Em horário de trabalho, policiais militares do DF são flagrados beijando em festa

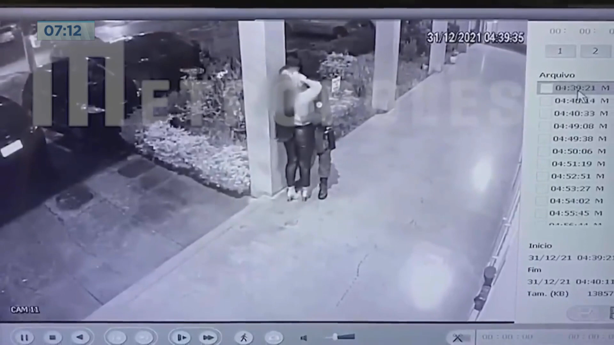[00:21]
Nas imagens do portal Metrópolis, é possível ver o momento que um dos policiais beija a mulher enquanto o outro está com outra jovem.